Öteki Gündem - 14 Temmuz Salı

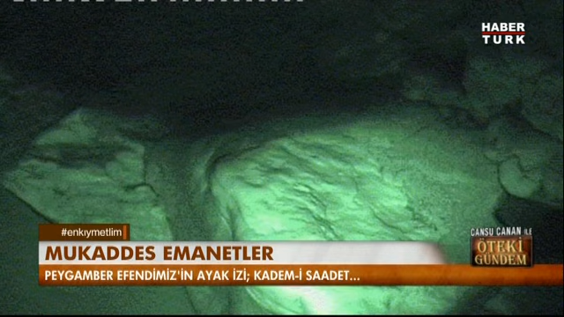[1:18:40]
İşte bu da muallak kayası. Orijinal iz burada tam üzerinde. Bunun kalıbını çıkarmışlar. O kalıp İstanbul'a getirilmiş.
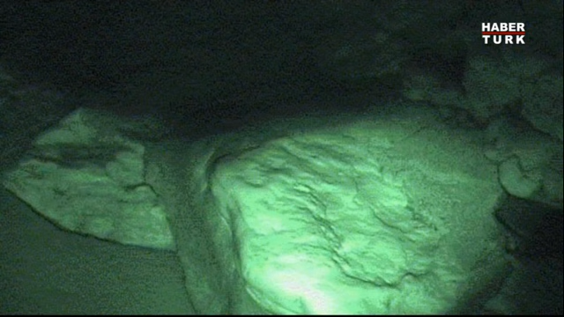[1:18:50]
Ama o kalıp bu kalıp değil, bu başka bir kalıbın hikayesi. Peki başka bu, bir ayak izi hikayesi. Ahşap kadem kalıbının hikayesini de dinleyelim mi sizden? Ya bu çok orijinal bir şey. Çok vurucu bir hikaye.